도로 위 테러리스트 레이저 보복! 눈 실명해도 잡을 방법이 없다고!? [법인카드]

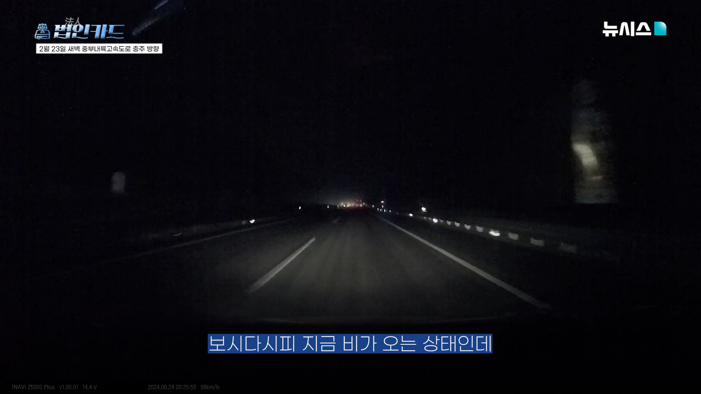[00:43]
보시다시피 지금 비가 오는 상태인데 앞에 차량도 없고 해서 이 운전자가 제보자죠. 그 블랙박스 상향등을 좀 쓰고 키우고 달리고 있는데 갑자기 레이저 빔이 날라오죠. 이게 갑자기 본인은 상향등을 켰다고 저게 그렇게 비치진 않을 텐데 달려오는 아마 화물차로 보입니다. 레이저 빔을 의도적으로 본인한테 쐈습니다.
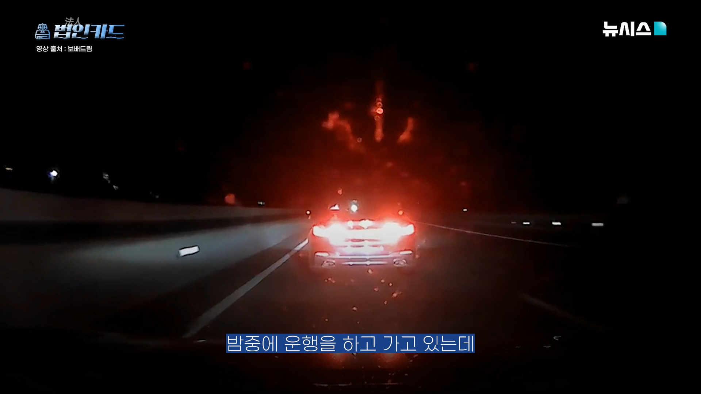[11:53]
밤중에 운행을 하고 가고 있는데 반대편에서 아 저게 아 저게 뭐냐면은 저게 그 백밀러에 이렇게 비치는 겁니다. 백밀러 자기 운전 백밀러를 보는데 거기다가 이렇게 불빛에 비쳐가지고 핸드폰 불빛으로 이렇게 비쳐가지고 뒤를 지금 공격을 하는 거죠. 아 저런 경우도 있군요. 핸드폰 불빛이 상당히 밝아요. 저만큼 말고 이제 쳐바랐습니다. 저 정도 돼도 진짜 반짝반짝 운전에 좀 영향을 미칠 수 있겠습니다.